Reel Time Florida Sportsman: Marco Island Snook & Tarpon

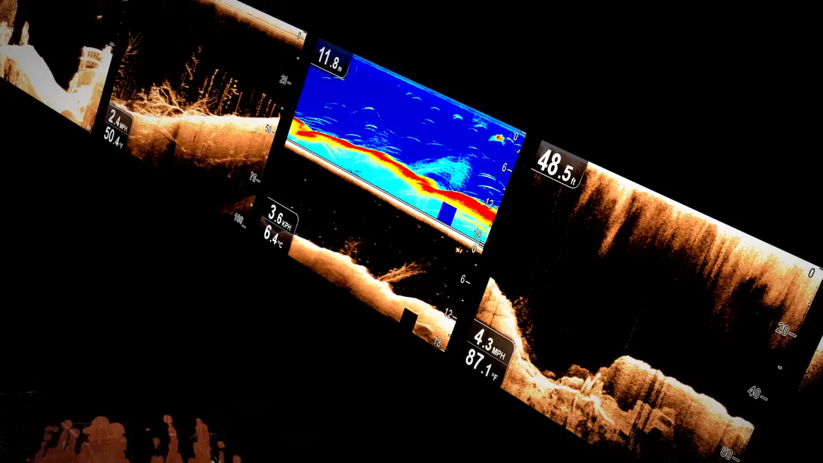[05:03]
I switched to Raymarine chirp sonar to see
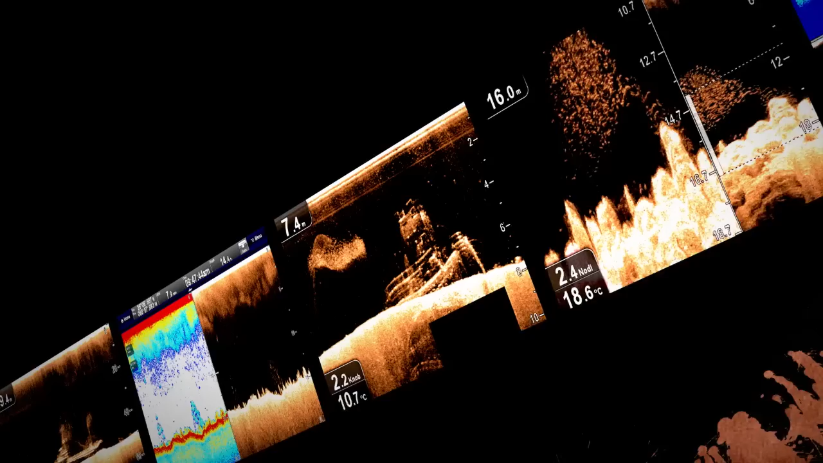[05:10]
structure so sharp and fish targets so clear, it's like reality.
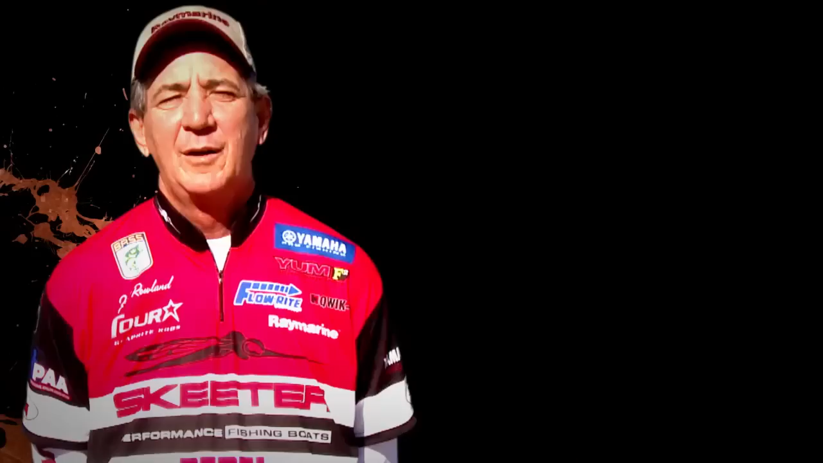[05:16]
So don't lose faith in your sonar again.
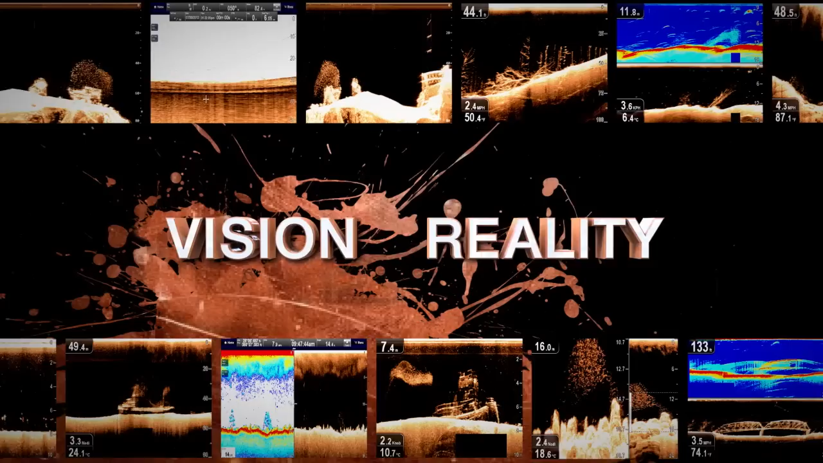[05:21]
Make the switch to church and Raymarine visionality and see the real world below.